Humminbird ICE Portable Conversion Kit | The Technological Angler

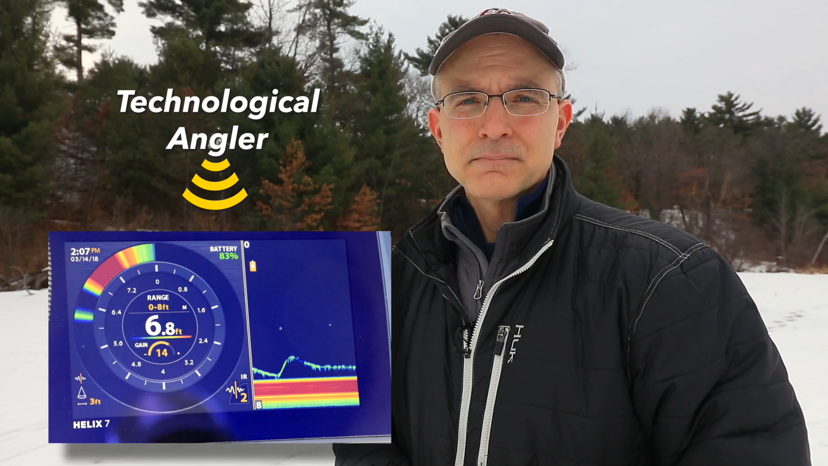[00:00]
On screen: depth 6.8 ft
Humminbird ice units combine industry-leading chirp sonar, superior interference rejection, and hyper-accurate mapping and chart plotting into one must-have package for every ice angler.